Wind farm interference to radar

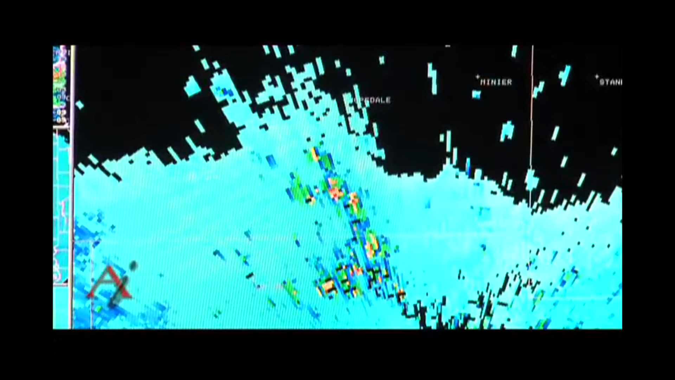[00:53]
The radar can cancel out non-moving objects such as trees or buildings or things that are in the area. When you've got a moving object though, the radar cannot cancel that out.